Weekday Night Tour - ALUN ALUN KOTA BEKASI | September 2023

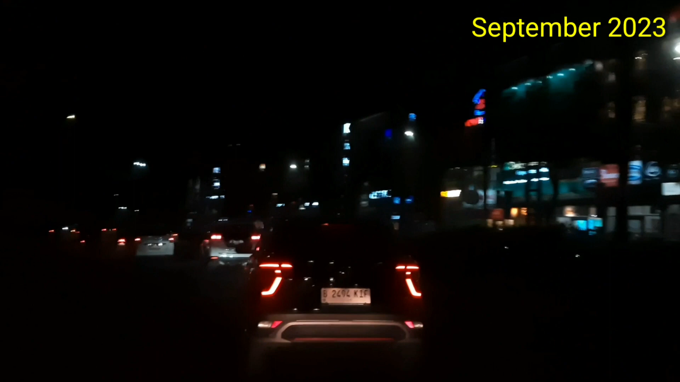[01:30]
Lokasinya berada di pusat kota Bekasi ya traveler, dan gak jauh dari pintu tol Bekasi Barat. Bagi Anda yang belum pernah ke sini atau mau ke sini,
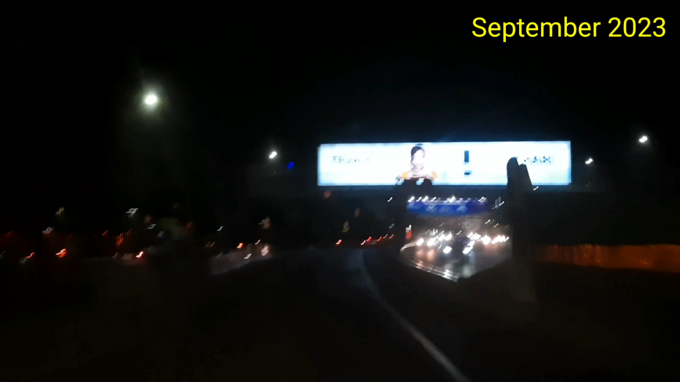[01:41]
Anda bisa mengikuti dari Google Maps di mana lokasinya. Saat menuju lokasinya, kita akan disuguhkan oleh pemandangan khas kota Bekasi,
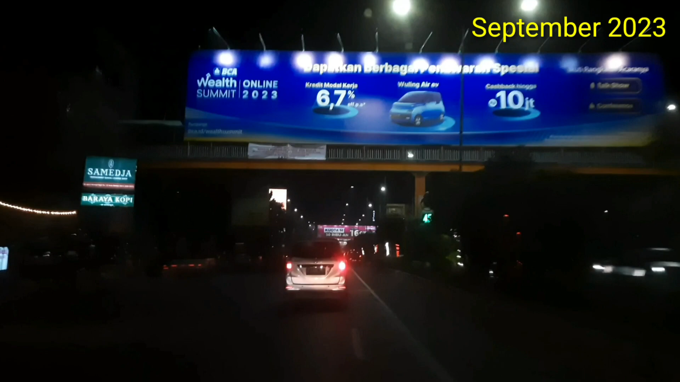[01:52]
yaitu kota ini terkenal dengan banyaknya mal-mal besar yang berada di sebelah kanan maupun sebelah kiri. Kota Bekasi ini disebut dengan kota satelit, yaitu kota penyangga dari ibu kota Jakarta yang berada posisinya di sebelah timur, traveler.